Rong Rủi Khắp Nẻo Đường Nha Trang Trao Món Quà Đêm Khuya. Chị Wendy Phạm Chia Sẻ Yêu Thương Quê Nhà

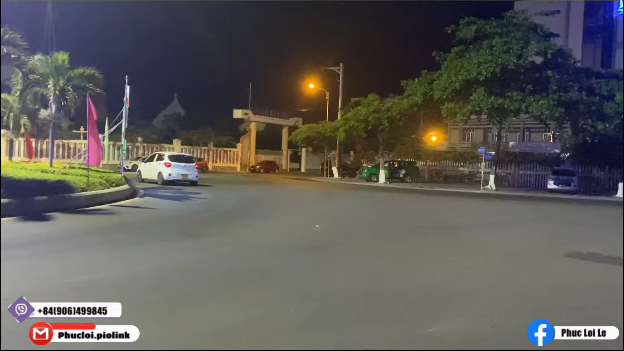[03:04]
Chị có gửi về cho em một số tiền và sẽ đi giúp đỡ những người có hoàn cảnh như vậy. Và phước đức của ngày hôm nay thì xin phép được hồi hướng công đức đến với lại cụ bà là mẹ thân sinh của chị Wendy Phạm. Chúc bà mau hồi phục sức khỏe, phước như Long Hải, thọ tỷ Nam Sơn. Kính thưa quý vị, đây là nhà thờ Ba Làng. Nay là buổi tối rồi cho nên không có lên đèn, nhìn cũng khá là tối.
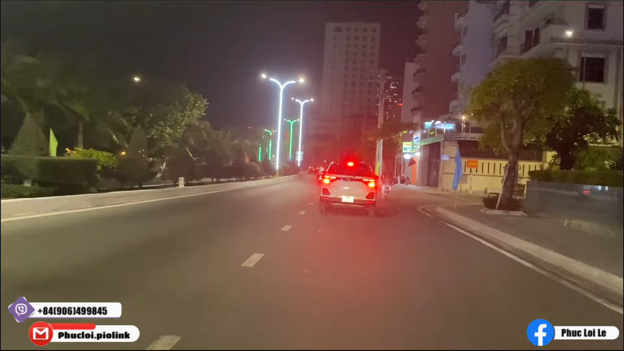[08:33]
Ở đây buổi tối tập trung rất là đông những du khách nước ngoài, có người Nga và có người Trung Quốc.
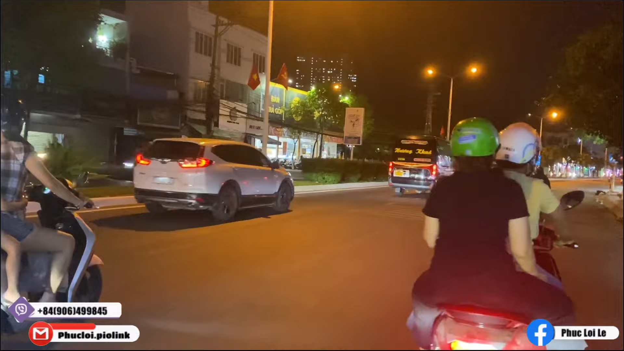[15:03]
Bây giờ thì ba sẽ giới thiệu cho ba một cái vị trí xưa tại thành phố Nha Trang nha. Bây giờ thì con nhìn thấy một cái hiện trạng đẹp đẽ khang trang của thành phố. Tuy nhiên thì cái chỗ này thì mang rất nhiều hoài niệm của những ông bà hoặc là những cô bác ngày xưa đó. Đây là đường Hồng Chồng. Ngày xưa mà muốn tới Hồng Chồng á là chỉ có đi cái con đường này thôi.
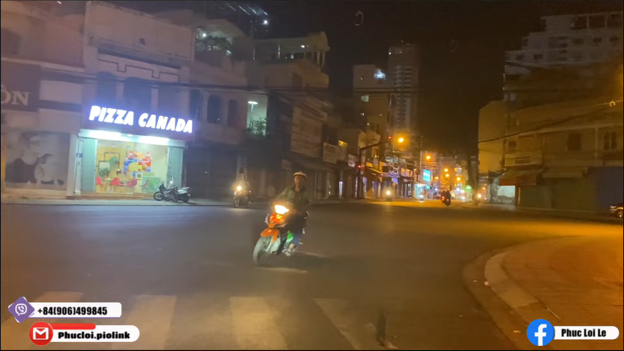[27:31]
Góc này thì có rất nhiều hoài niệm của bà con mình. Ngày xưa thì ngày xưa là cái đường này là đường Phan Bội Châu,
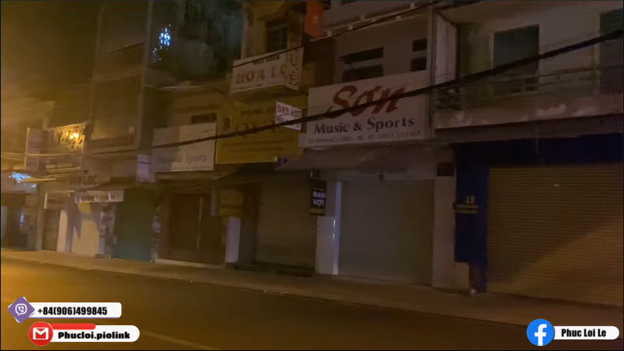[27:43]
rồi hướng chợ Đầm, rồi phía bên kia là đường Độc Lập. Bây giờ đường đó là đường Thống Nhất đó.
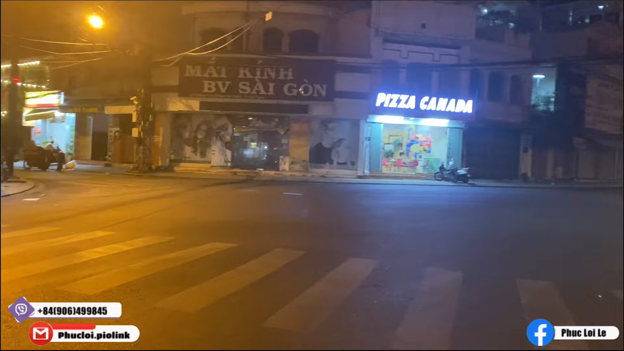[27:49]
Thì ngày xưa ở Nha Trang mình á, chỉ có hai cái con đường này là luôn luôn sáng đèn thôi,
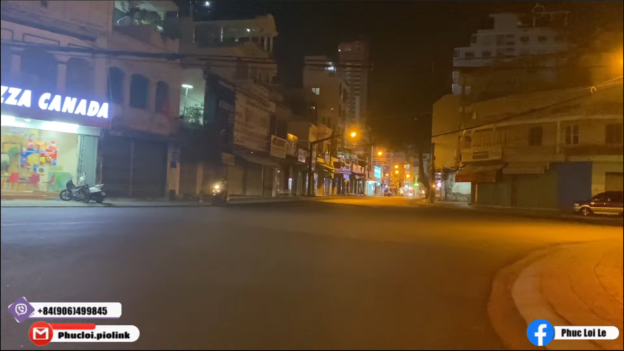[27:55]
và là cái con đường sầm uất và náo nhiệt nhất, gọi là trung tâm của thành phố Nha Trang là ở hai cái con đường này, thời mà ông nội còn đi lính á, thời trước năm 1975 á con. Nhờ đi với ba mà con mới biết được nhiều hơn về Nha Trang ngày xưa. Nha Trang ngày xưa đẹp lắm, bây giờ thì bê tông hóa, nhìn nó vậy thôi chứ không có còn thơ mộng.
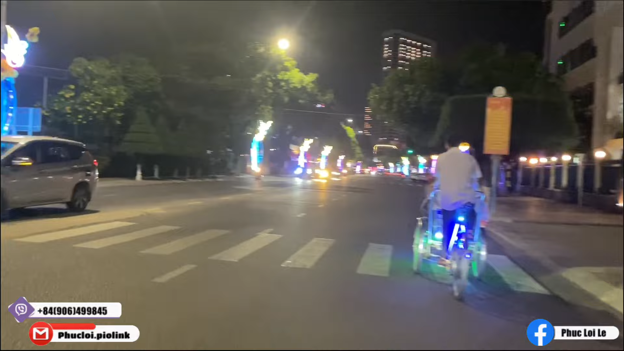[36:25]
Đây là trường mầm non Hương Sen nè, hồi nãy bà kể ngày xưa là trường Thánh Tâm.